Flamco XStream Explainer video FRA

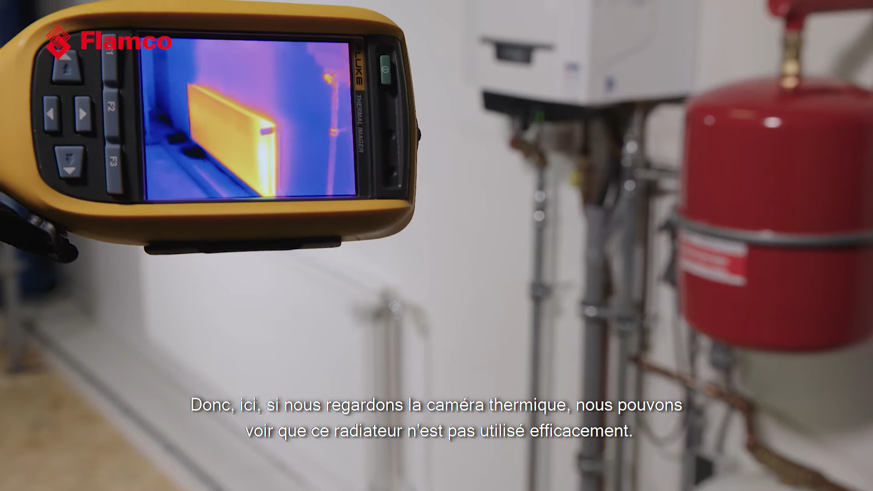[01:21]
A good portion of this radiator is actually quite
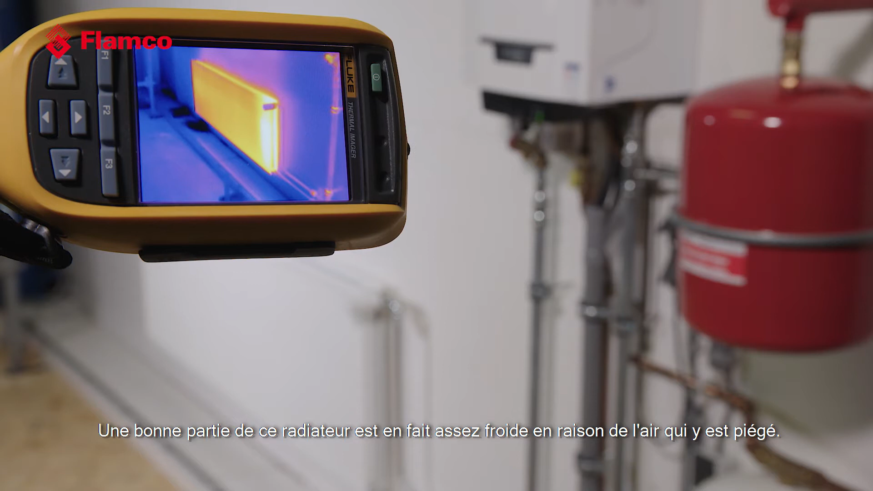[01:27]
cold as a result of the air that's entrapped within it. So to make our systems efficient and to be able to improve the situation what
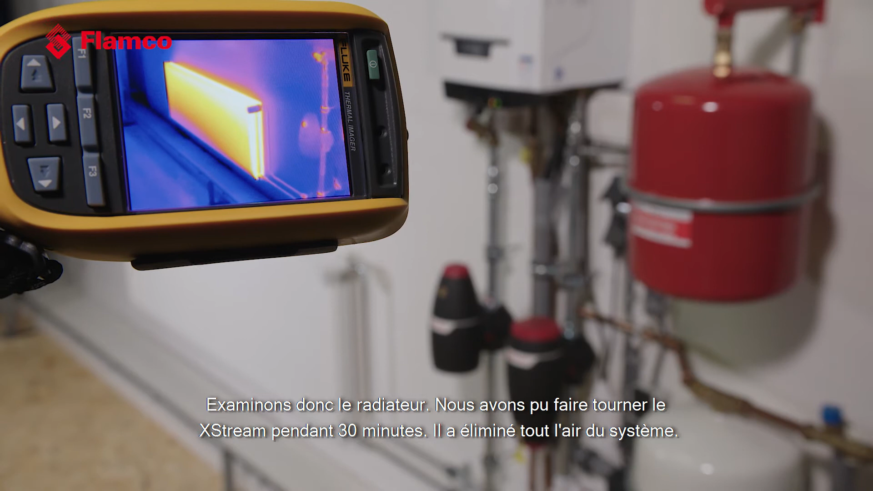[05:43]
So the radiator now, we've been able to run the Xtreme for 30 minutes, has removed all of the air that's in the system. And in that 30 minutes and on a typical domestic system, we've run about six times the total system volume through the vent.